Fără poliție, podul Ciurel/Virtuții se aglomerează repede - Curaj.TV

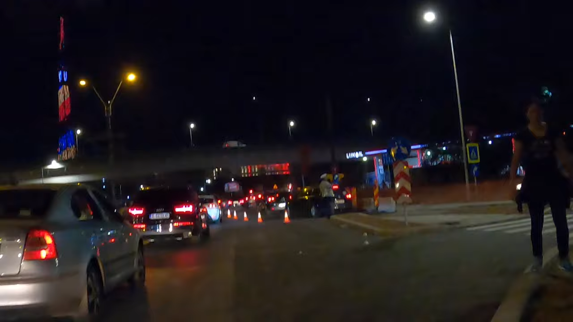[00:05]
să nu mai fie ambuteiaje pe podul Ciurel.
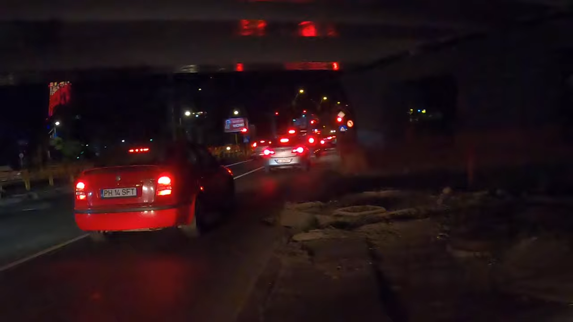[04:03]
Mașină. Și semaforul dirijează cum vrea el.